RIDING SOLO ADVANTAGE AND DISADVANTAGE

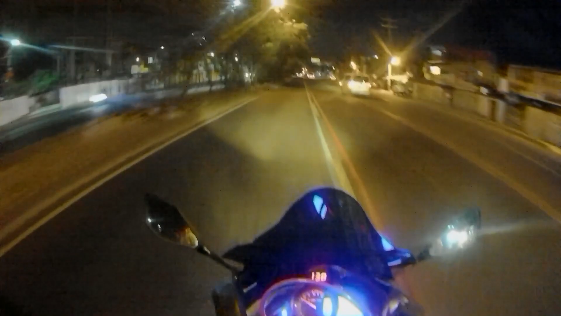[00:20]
And today is Sunday, so meron tayong short ride. Typical short ride every Sunday. And ayan, andito na tayo sa C5 Pasig. So, papunta tayong Shell Pugon. And ito ang ano, ang challenge ngayong araw na to, dahil hindi ko alam kung ano ang status ngayon ng tawag nito.
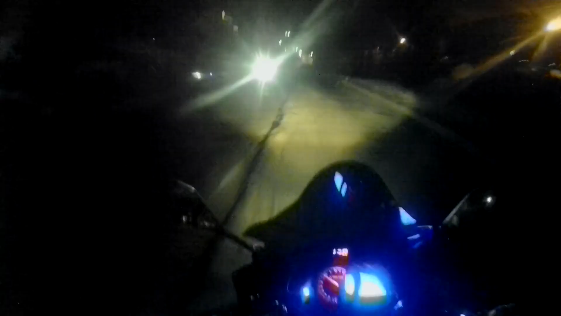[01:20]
So, ayan, nandito na tayo sa C5. Ayan, ang napapansin ko dito, walang masyadong mga sasakyan na kasabay.
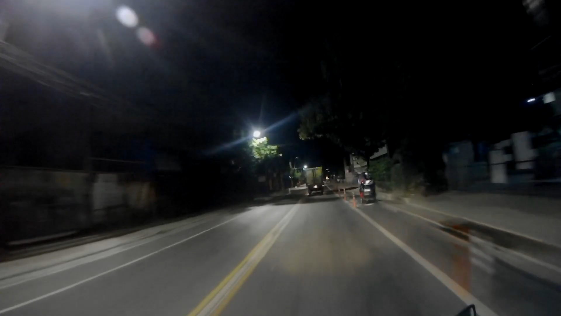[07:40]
So, yun ang ano, yun ang magkagandahan kapag naka group ride. So, labas natin yung ID natin para wala nang tanong-tanong. Ayan, nandito na tayo sa may ano, sa may Marcos Highway.
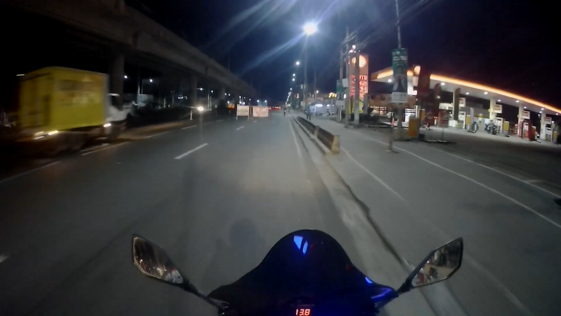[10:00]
Hoy, wala namang ano. Paano naman, maluwag naman ang checkpoint. Napakaluwag.
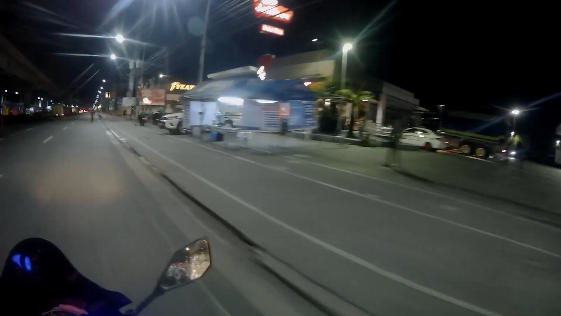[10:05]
And dahil sobrang aga natin, ano pa lang, 4 457 to be exact nang nakalusot tayo sa checkpoint.
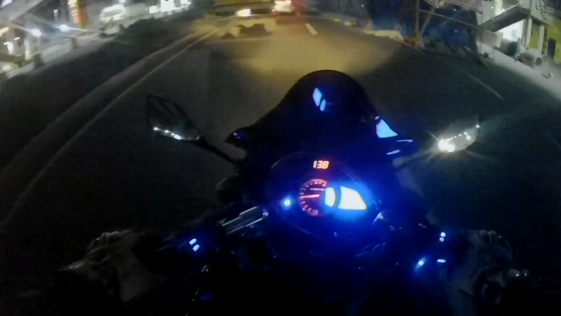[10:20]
May iban tayo pero hindi pa sila namamara. So dahil dyan, dire-diretso na tayo ng Shell Pugon. Shell Boso Boso. Doon na tayo maghihintay ng saglit sa kanila at magkakape-kape.